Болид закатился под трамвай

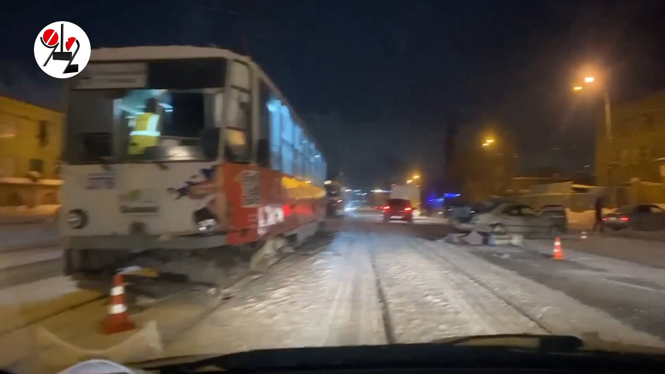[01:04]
О перемещениях болида по плоскости можно только гадать, но вероятно. Он пытался повернуть на Т-образном перекрестке с фронтовых бригад налево, на Бабушкина. Пилот, видимо, в свет мой зеркальце заднего вида не посмотрелся, не увидел сзади трамвай и потому болит, левой бочиной залетел под электротранспорт.